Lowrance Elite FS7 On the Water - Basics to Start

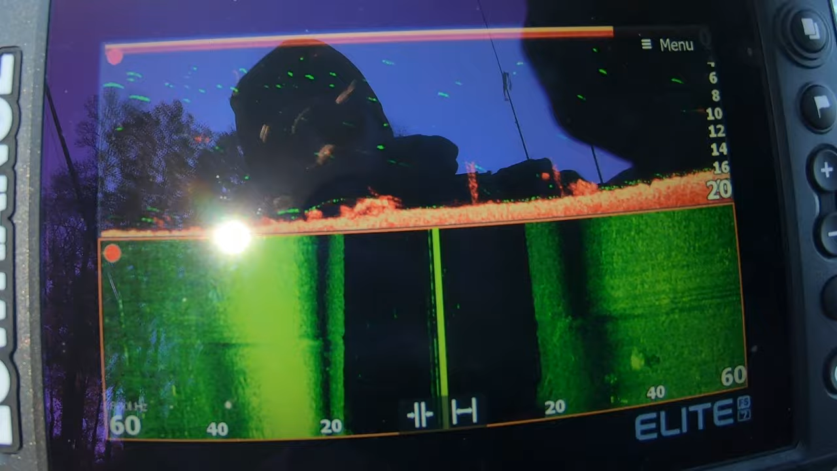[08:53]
green lines this actually blends over so i don't have to use that chirp if i'm trying to see what's what's
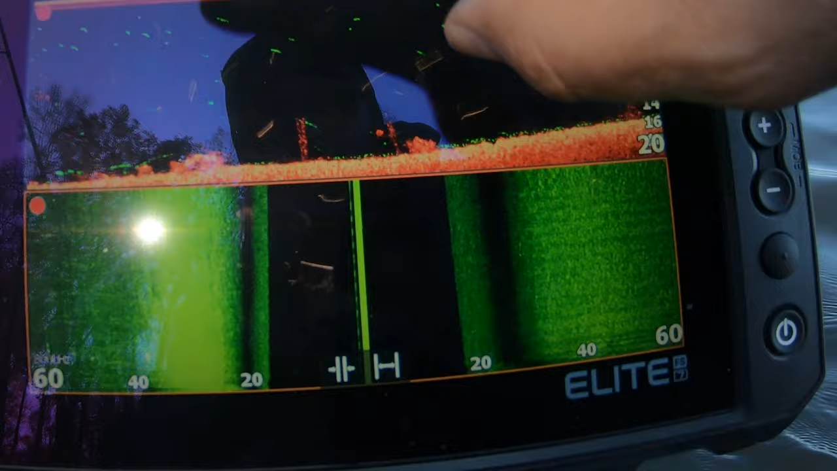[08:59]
around me fish wise from like the traditional view and something else i can do is i can
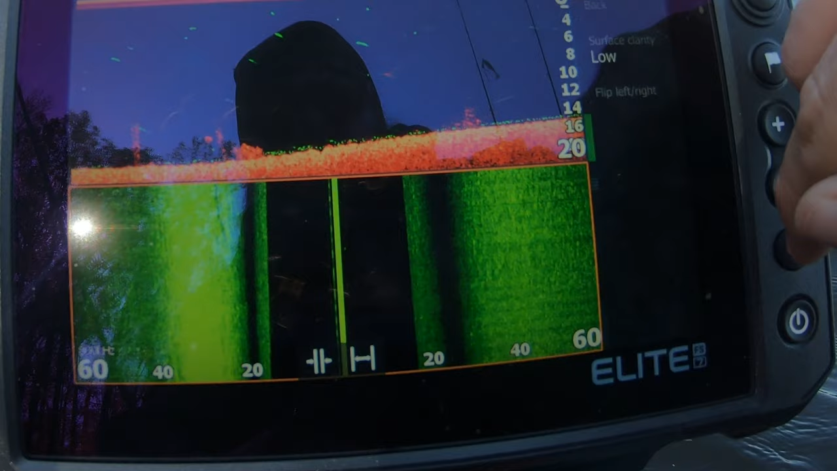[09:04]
also let me see where it's at more options back
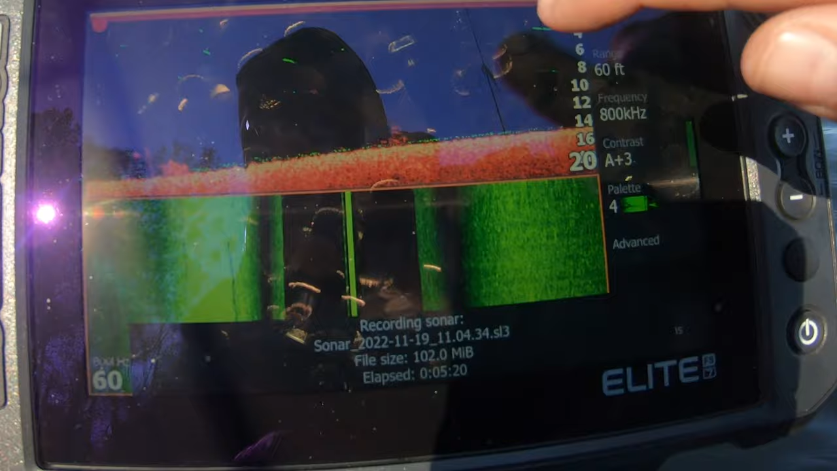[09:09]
uh so so what i can do
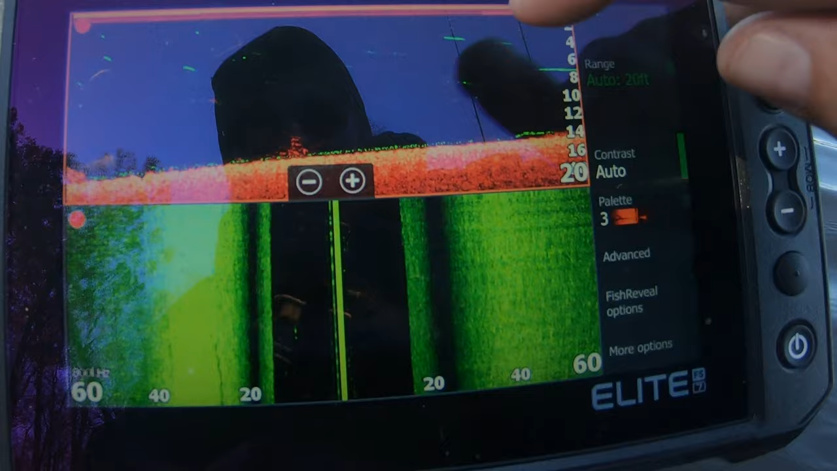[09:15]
in addition to having this palette color is red that i like here i can go to fish reveal options and i can change my palette over here that's how i get that green i could easily say make them white you know whatever color i want over here i just happen to think that uh
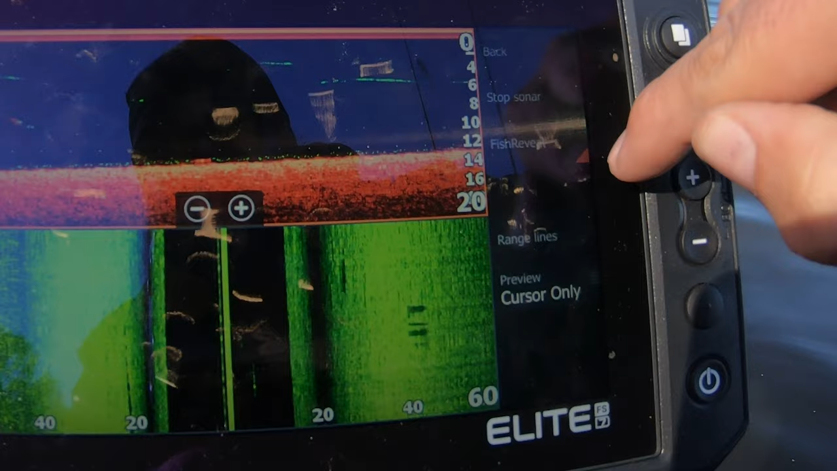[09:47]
when that orange dot line is checked if you turn it off you'll see it's just flat you'll still see fish dots like you'll
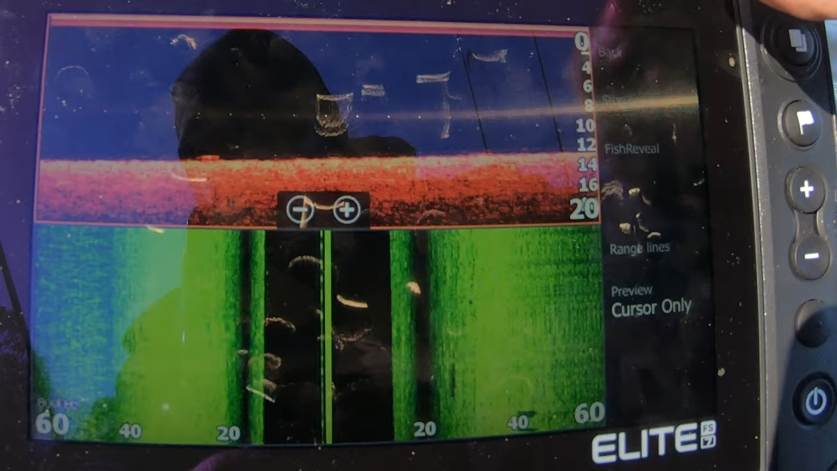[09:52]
still be able to recognize them if you're used to it but fish reveal will give you a hand finding them if if you're not used to seeing them